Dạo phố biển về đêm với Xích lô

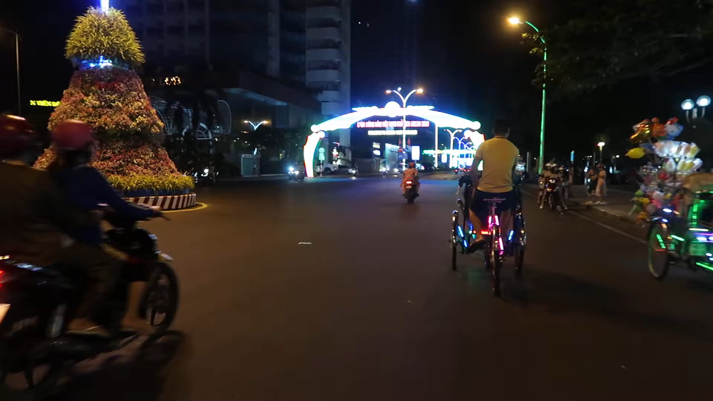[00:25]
Ờ, đi vào đêm đi xích lô đi rất thư thái, gió biển thổi vào. Ai? Ờ, cảm giác rất là dễ chịu.
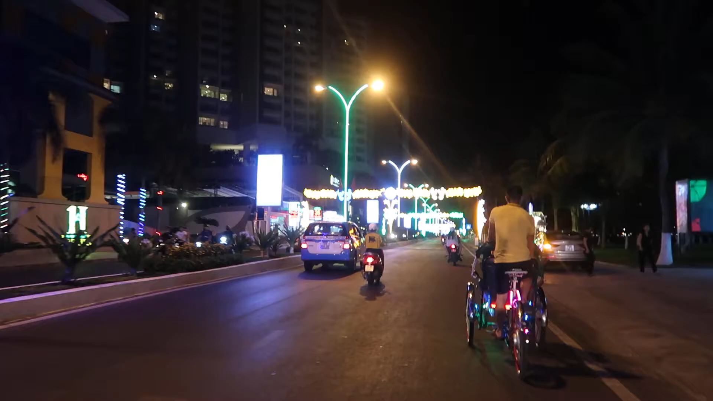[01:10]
Thành phố được trang đèn kết hoa. Đấy. Con để ý là cái chú kia ngồi yên của Yamaha cơ. À, Yamaha. Đấy. Bên cạnh đây là cà phê bốn mùa. Chúng ta vừa mới có dịp đi dạo đi bộ qua đây. Khách sạn cơ bản đều rất vắng khách.
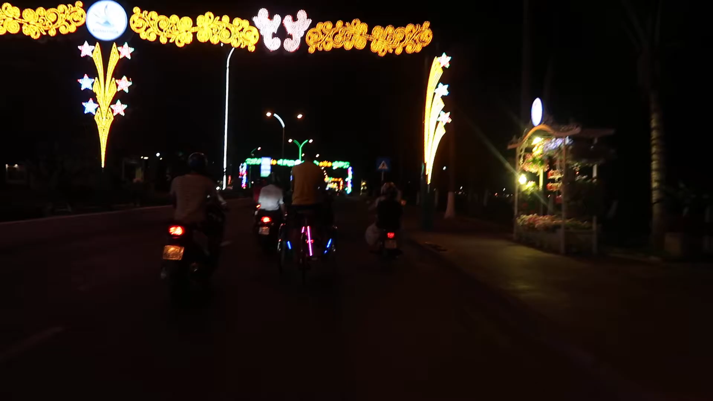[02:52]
Đây là quán Highland Coffee. Khách sạn rất nhiều. Bên kia là quán Center.
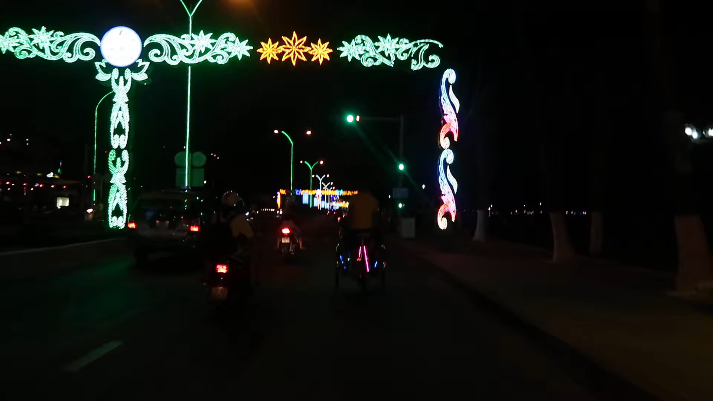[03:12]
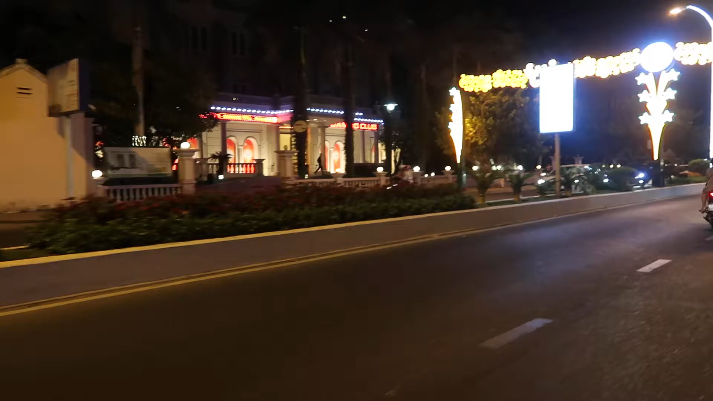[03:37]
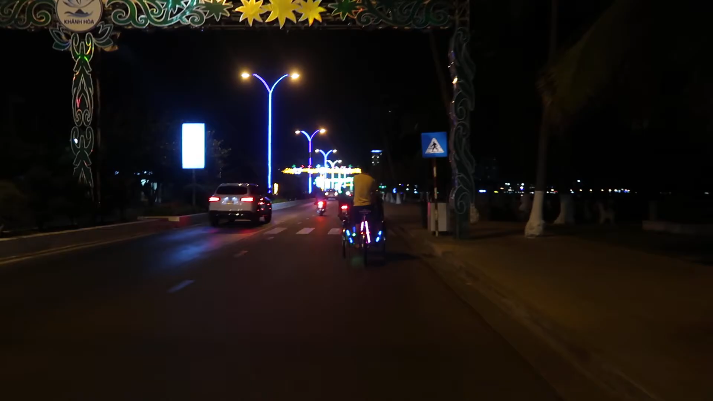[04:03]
Tôi đi chú khách sạn à? Đây. À đây. Gaming Club.